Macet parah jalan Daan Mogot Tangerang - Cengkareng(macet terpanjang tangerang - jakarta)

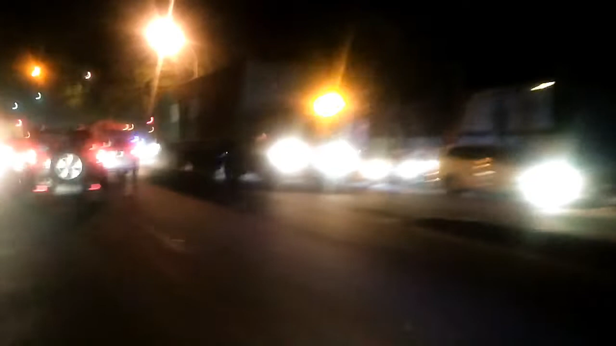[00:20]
macet paling parah. Sampai lampu merah batu geper macetannya.
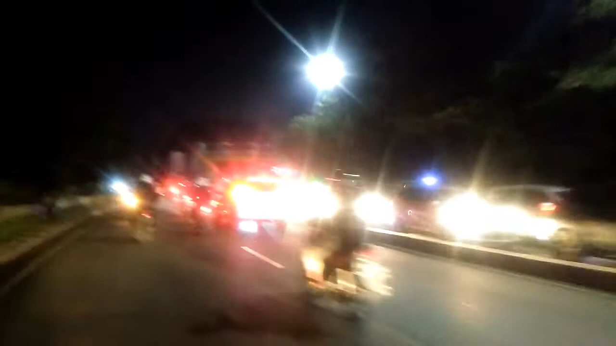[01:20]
Sampai tanah tinggi, macetnya sampai tanah tinggi